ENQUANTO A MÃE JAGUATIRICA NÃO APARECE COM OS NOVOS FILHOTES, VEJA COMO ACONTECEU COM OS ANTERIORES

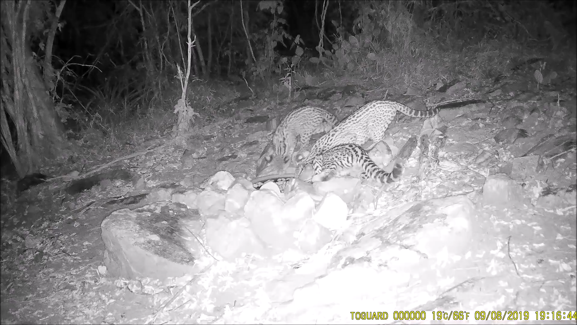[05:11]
Nessa imagem, ela já aparece na outra bebida.
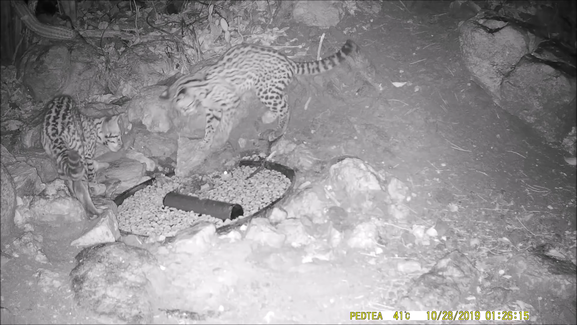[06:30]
E atentaram o MC Sapão um bocado de vezes. Nessa imagem, já mostra que a mãe já está querendo rejeitá-los.